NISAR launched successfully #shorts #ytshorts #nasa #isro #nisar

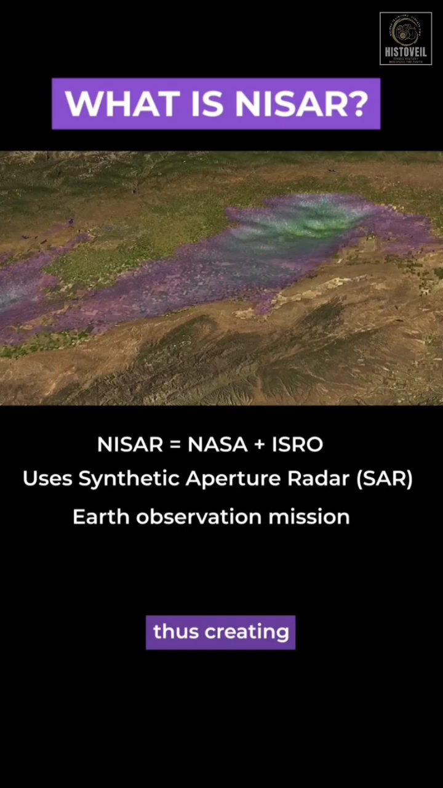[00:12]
thus creating extremely detailed images of all surface much more precise than regular photos.
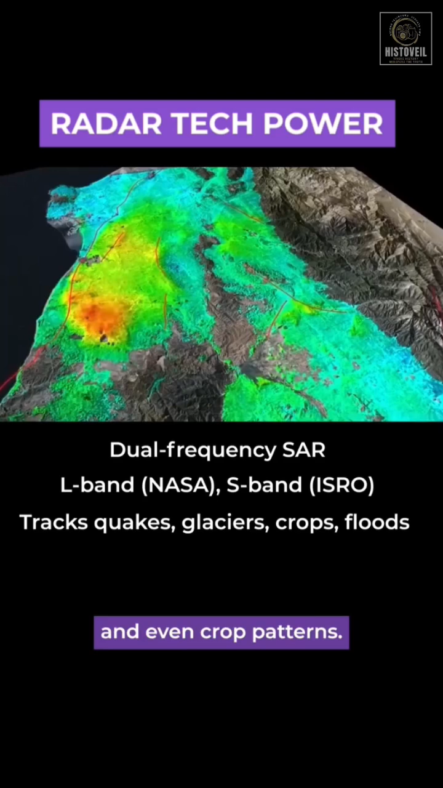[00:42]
Together, they will be able to detect tiny ground movements, floods, and even crop patterns.